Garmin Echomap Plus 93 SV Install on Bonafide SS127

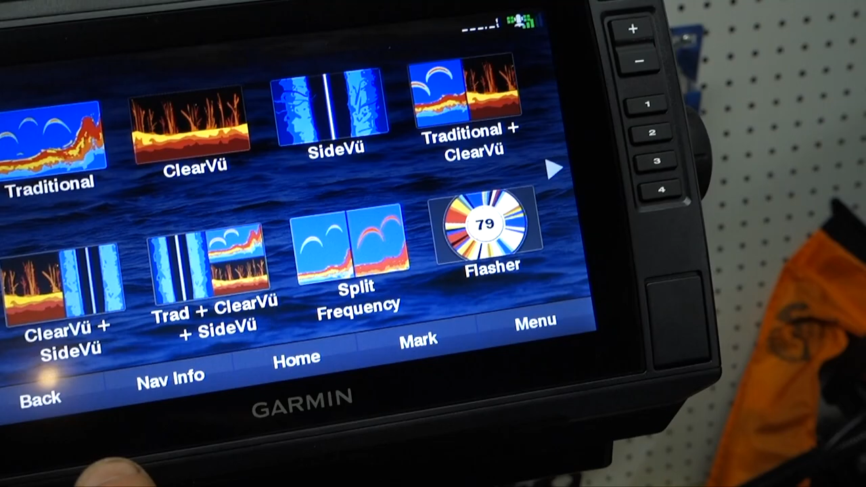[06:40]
Traditional and down scan. We could do all three. Split frequencies.